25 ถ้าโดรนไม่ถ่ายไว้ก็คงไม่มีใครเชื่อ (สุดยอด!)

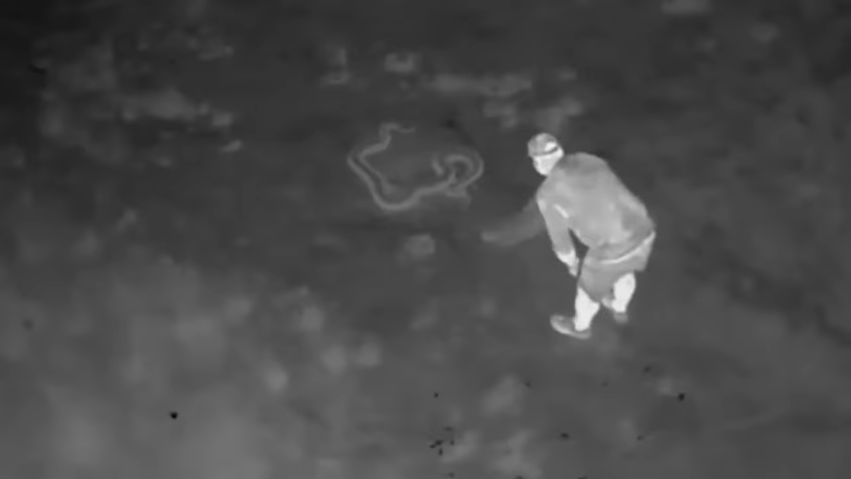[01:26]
โดนปิ intermediate จากก้องแล้ว มีความแม้นย้ำสูง rése้นไม
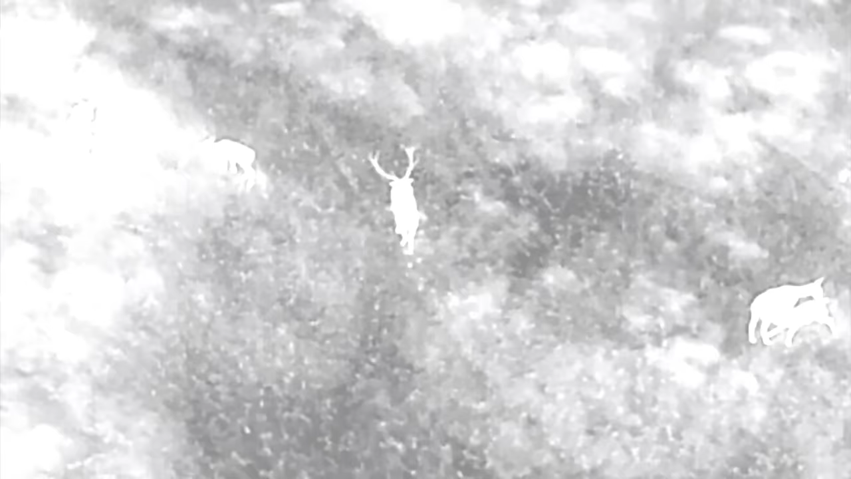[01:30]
่ใช่แค่งูเพียงอย่างเดียว เสอสัตย์อย่างอื่นมันก็สามารถดูได้ข
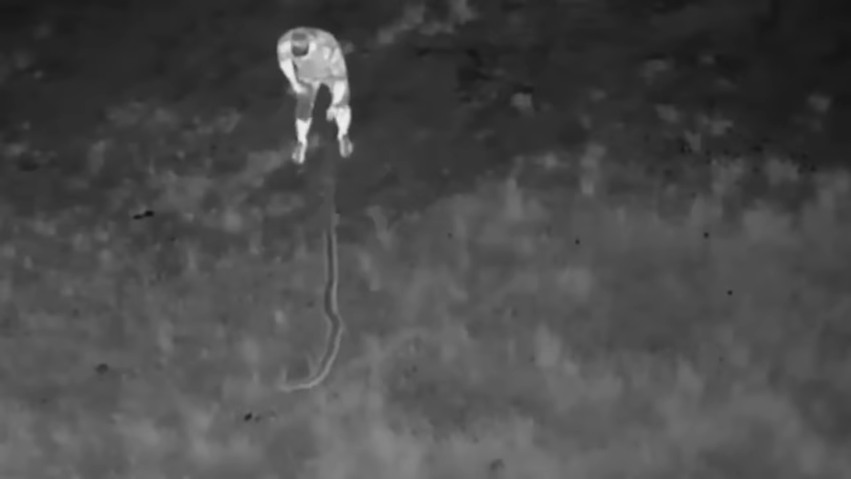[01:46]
ี่จะเกิดหาด้วยตาเปล่าว่าจะเจอแต่ตัวคู่จัดช้าแต่ว่าแอ้ยาใช้โดนมินตามหาแค่แป๊บเดียวเอง